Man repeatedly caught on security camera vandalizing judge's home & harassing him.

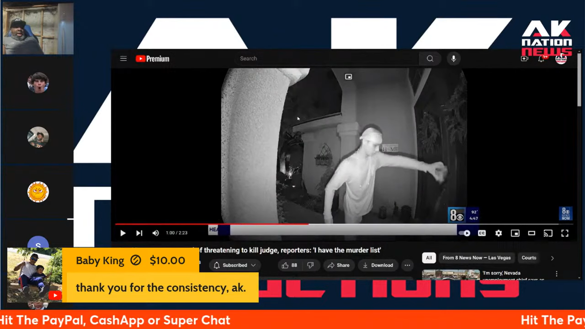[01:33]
That's a glider, man. Oh, shit. That's a glider. Spoke too soon, buddy. Sure did. Yeah, man. There wasn't enough damage done, man. Like, all he did was put some fucking eggs and shit on the fucking door.